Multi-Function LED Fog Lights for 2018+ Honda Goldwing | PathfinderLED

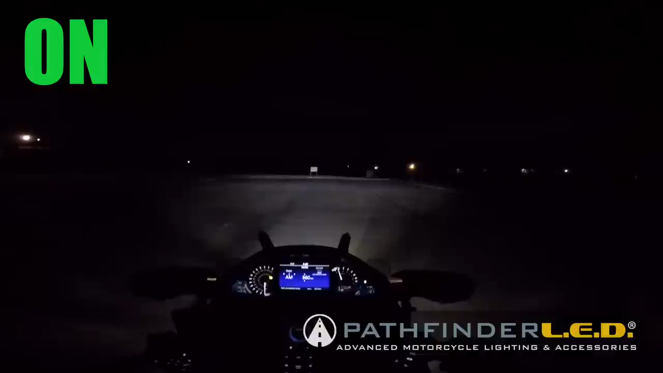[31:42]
Okay, so here we have the fog lights on with the DRLs, full power. Now I'm going to turn these off and you'll see the difference. You'll notice the difference in light on the sign up ahead and even on those houses in the background. So these fog lights do cast some light beyond the headlight.